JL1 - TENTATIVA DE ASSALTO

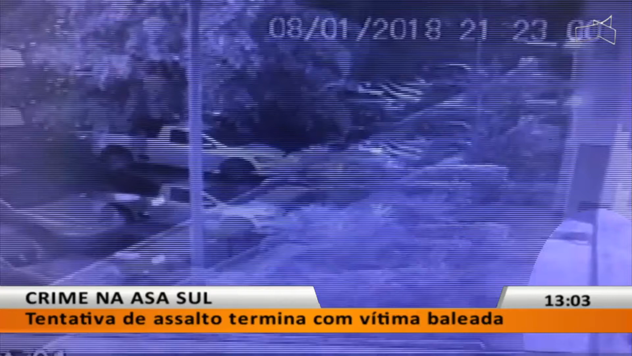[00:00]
Às 11 da noite, o suspeito aparece andando pelo bloco A em direção ao bloco da frente. Ele veste camisa preta e boné.
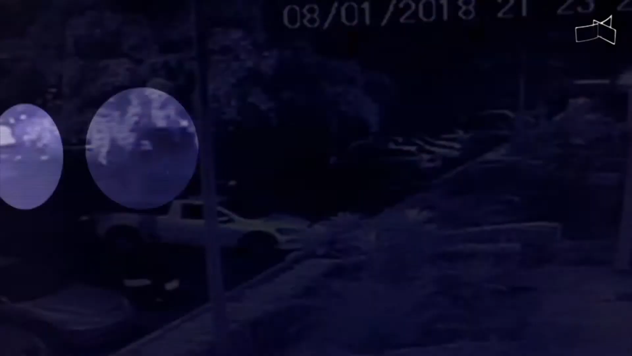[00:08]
20 minutos depois, Ieda Riso aparece saindo do bloco B.
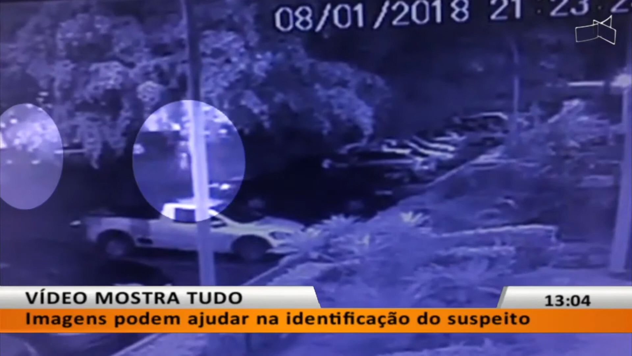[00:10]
Ela vai em direção ao carro, que está estacionado, e o suspeito segue atrás dela. Espera a psicóloga entrar no carro e anuncia o assalto. Ela reage saindo do carro, mas acaba levando um tiro. A vítima fica no chão e o suspeito corre na direção oposta. Os vizinhos registraram o momento em que Ieda foi socorrida pelo SAMU.